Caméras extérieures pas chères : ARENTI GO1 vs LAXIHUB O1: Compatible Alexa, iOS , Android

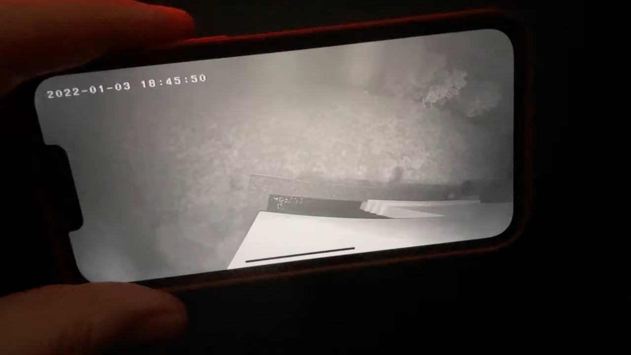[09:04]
A propos de la vision nocturne maintenant, pas de couleur malheureusement avec cette caméra, vu le prix, ça ne m'étonne pas, donc ici je suis sur la caméra Aranti, donc là il est en train de pleuvoir, donc la qualité n'est pas terrible, mais dans tous les cas, c'est vrai qu'il ne faut pas vous attendre à quelque chose de très précis en pleine nuit.